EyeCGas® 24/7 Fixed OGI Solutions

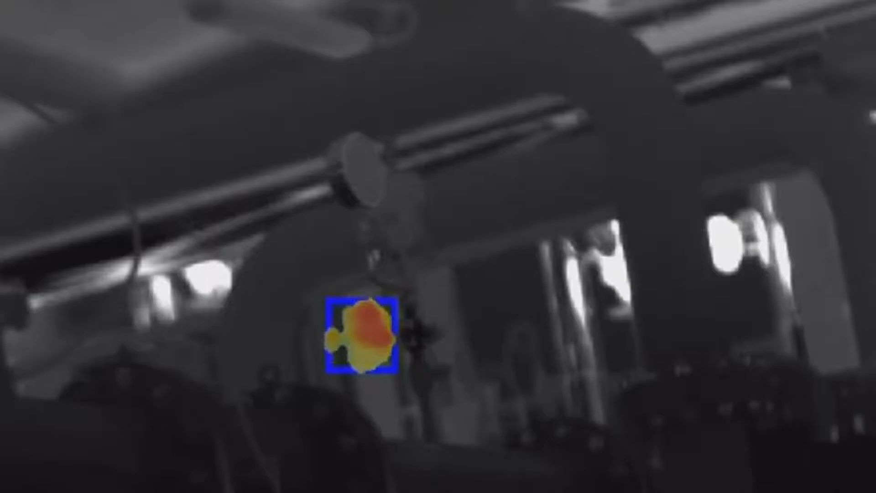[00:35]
First question we get always for customers is how far can one camera detect a leak?